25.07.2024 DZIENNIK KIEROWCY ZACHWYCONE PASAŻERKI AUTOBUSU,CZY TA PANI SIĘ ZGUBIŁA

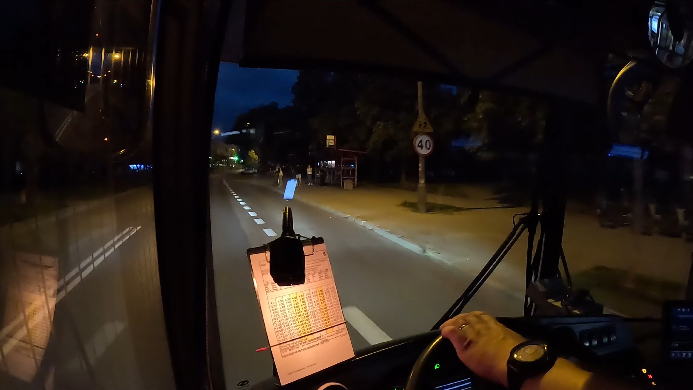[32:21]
Zobaczymy co dalej będzie Bo ona w tej chwili wraca w ogóle w drugą stronę Tak jakby Może ona chciała w stronę dziesięcin jechać A przyjechała na Sybir A przyjechała na Sybiraków Nie mam pojęcia Zobaczymy jak się sytuacja będzie rozwijać Na razie jesteśmy na przystanku Mieszka I Piastowska No chyba wysadziły kobietę tutaj na przystanku przy szkole Czyli ona po prostu Powinna wysiąść przy aptece
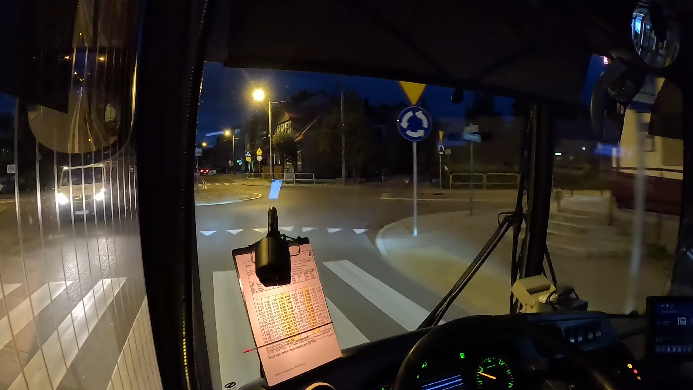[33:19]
No to dojeżdżamy już na pętlę na Hallera 21.35 Myślałem, że za chwilę 3 minutki i będę z powrotem jechał A tymczasem 15 minut przerwy mam Jak zwykle 21.50 mamy wyjazd Czyli 15 minut przerwy
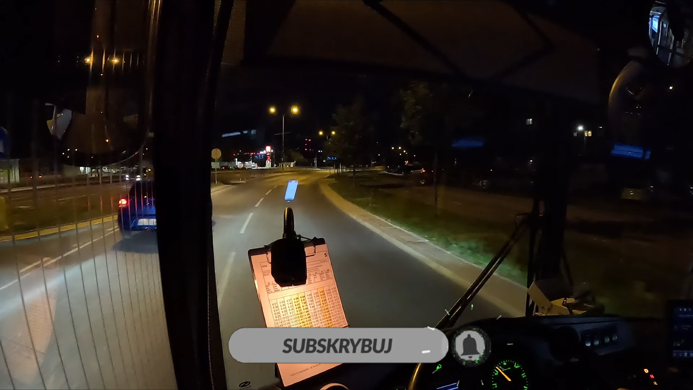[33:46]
Przed nami No niecałe 15 Bo jadę tam z 2 minuty opóźniony Bo jak zobaczyłem to się nie spieszyłem nawet
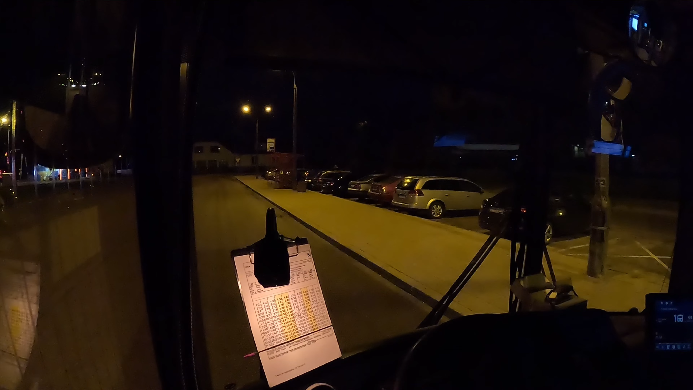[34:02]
Stoimy sobie na Czy ja stoję właściwie, bo nikogo tu nie ma Stoję sobie, ja i koła stoimy sobie Stoimy sobie na pętelce i sytuacja analogiczna do wczorajszej Zaczęło wieczorem padać Ale to taki deszcz pewnie będzie tak jak wczoraj, przelotny Bo dzisiaj to nawet nie błyska, wczoraj to jeszcze jakieś błyski były Dzisiaj nic na ten temat Także Za chwilę wyruszamy na ostatnie kółeczko W strugach deszczu Ciężko to nazwać strugami deszczu No widać ślady na asfalcie, ale Niewielki to deszczyk
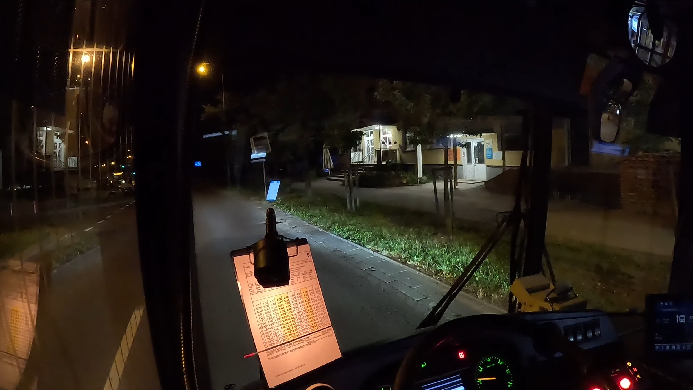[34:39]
Jesteśmy na mieszka pierwszego przy właśnie przystanku apteka No i odwołuję to co powiedziałem Wcześniej Apteka nadal istnieje Czyli przystanek jak najbardziej aktualny Po prostu widocznie był remont w aptece prowadzony Bo nie było szyldu apteka Nie było w ogóle w środku nic Puste półki były I wyglądało jakby lokal został opuszczony A on chyba był po prostu w remoncie Tak trochę myślałem, bo
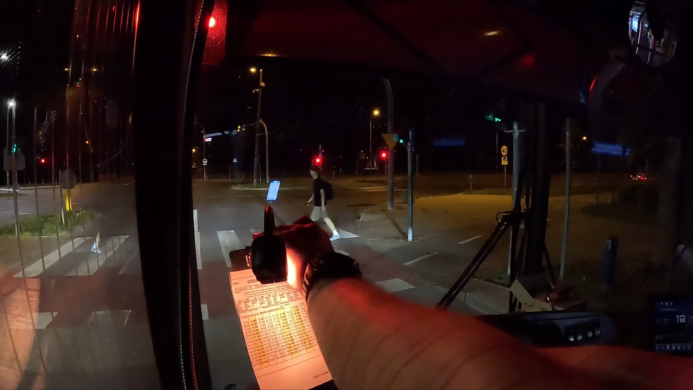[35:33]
A 22.22 powinniśmy wyjechać stamtąd w stronę Hallera By zakończyć dzień dzisiejszy W pracy I mamy zielone i możemy jechać dalej Deszcz Powiedzmy, że nie pada Chociaż co jakiś czas Szyba mokra się robi Także to taki na postrach tylko
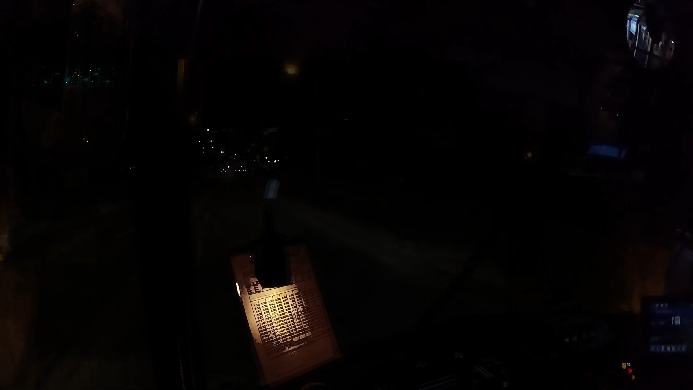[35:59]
No i co?
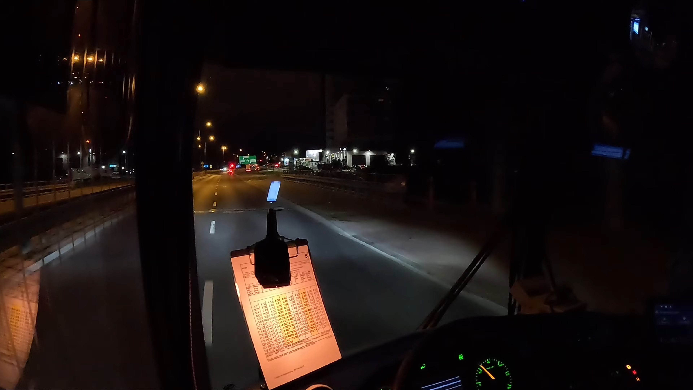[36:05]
23.00 można powiedzieć już Wybiła Jeszcze na koniec dziura Cały dzień ją omijałem A teraz zapomniałem na koniec Minęła 23.00 Pora zjeżdżać do zajezdni 23.00 23.00 07 Skąd ty się kobieto wzięłaś?